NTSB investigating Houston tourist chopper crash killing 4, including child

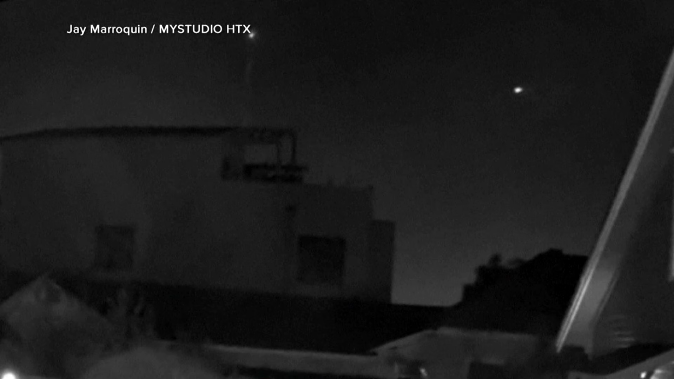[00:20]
The privately owned Robinson R-44 helicopter operating an air tour flight just before 8 p.m. Sunday when it crashed into this 1,200-foot-tall radio tower. The moment of the collision caught on video and surveillance camera,